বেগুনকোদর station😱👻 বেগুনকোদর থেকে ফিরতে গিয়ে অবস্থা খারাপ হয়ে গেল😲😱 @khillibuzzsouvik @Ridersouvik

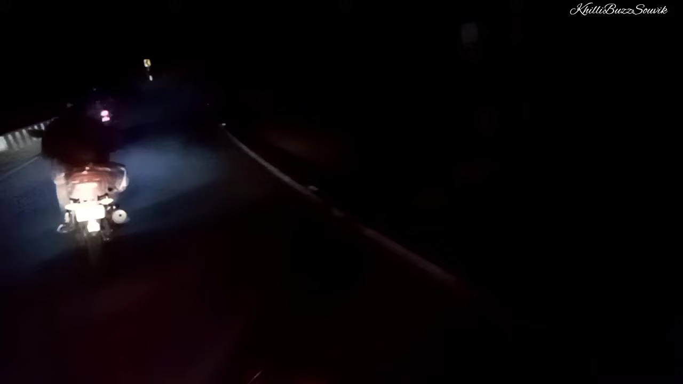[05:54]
এখন হোটেলের মধ্যে রওনা হয়েছি, রাত তো অনেকই হয়েছে, মোটামুটি এখানে
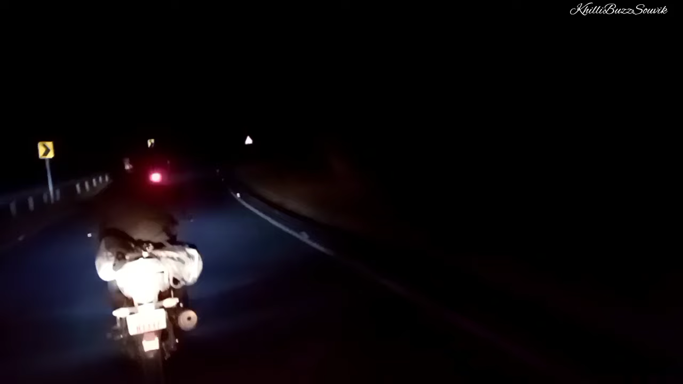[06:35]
অন্ধকার। এখন আমাদের এই তিনটে বাইক আর আমরা পাঁচজন, এছাড়া আর কিছু নেই, পুরো ফাঁকা ভিতরকার রাস্তা আর কিচ্ছু না। আর আমার যখন বাইকটা আছে পিছনে বসে আছি, তাই তো খেটে চার হয়ে যাচ্ছে,